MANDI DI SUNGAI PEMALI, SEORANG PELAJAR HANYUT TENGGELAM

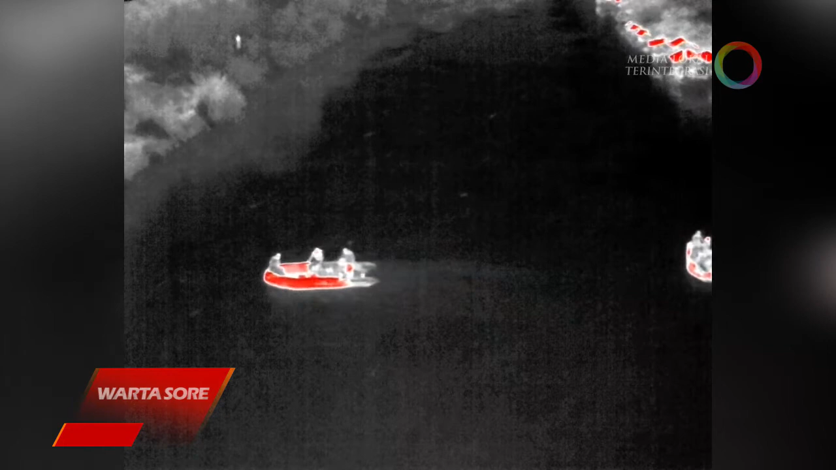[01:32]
Sedangkan tim kedua menyisir daratan dengan berjalan kaki sejauh 1 km dan juga memantau menggunakan drone thermal UAV.